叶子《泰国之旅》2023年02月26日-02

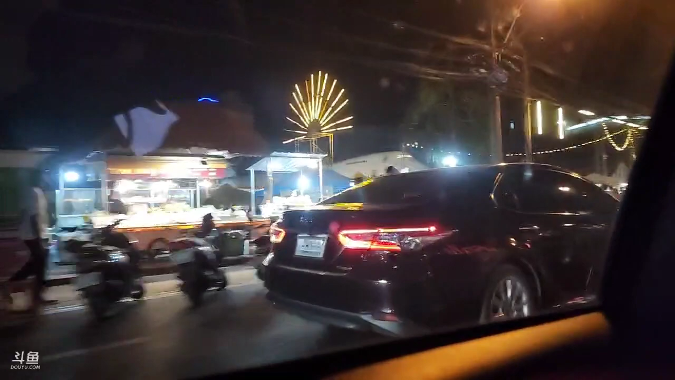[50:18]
欢迎啊，欢迎我九零哥，欢迎九零哥。哎，这不就是六巷吗？ 对呀、啊，就是我不是快到了吗？
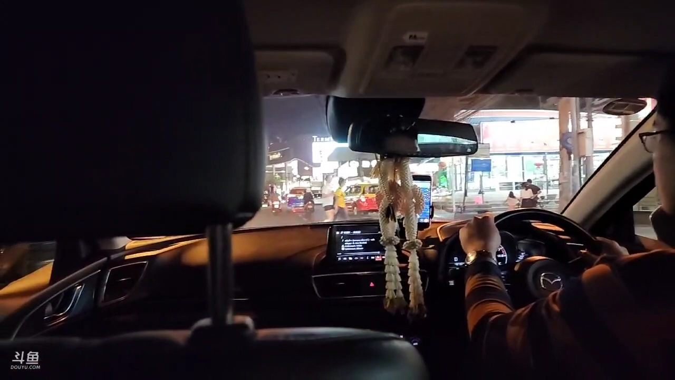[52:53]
OK。 到了，哎，好像是这儿吧？ 就这儿吗？就这儿，这儿。 哦。 下车就是。